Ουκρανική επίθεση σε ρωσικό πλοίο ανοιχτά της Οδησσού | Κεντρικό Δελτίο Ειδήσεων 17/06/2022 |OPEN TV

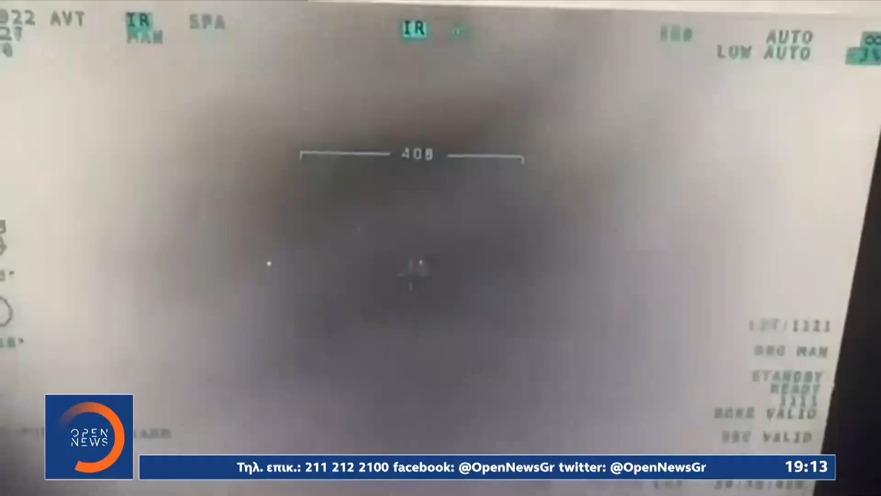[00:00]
Είναι οι εικόνες που πιστεύετε ότι δείχνουν το χτύπημα με δύο πυράβλους χαρπούν στο ρωσικό ρημουλκό σκάφος Βασίλη Μπεκ.
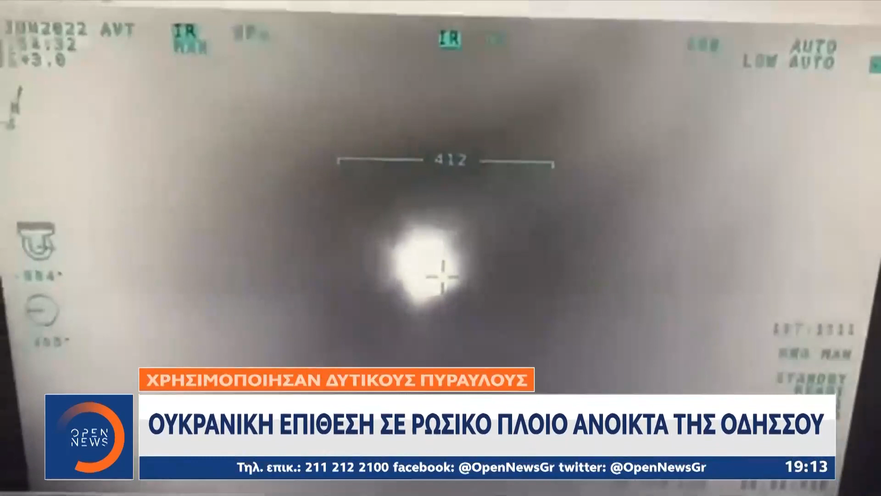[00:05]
Σύμφωνα με πληροφορίες το πλειο μετέφερε πυρομαχικά, όπλα και προσωπικό στο Φιδονίση, ανοιχτά της Οδυσσού.